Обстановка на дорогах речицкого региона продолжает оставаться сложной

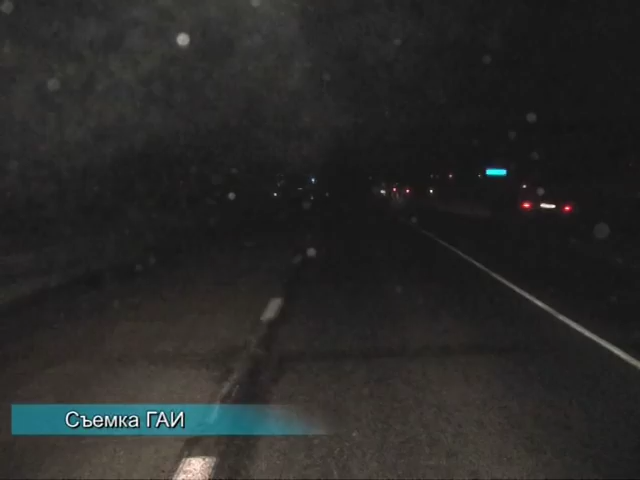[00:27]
27-летний водитель на легковом автомобиле Ауди двигался по автодороге Речица-Лоев в направлении города Речицы.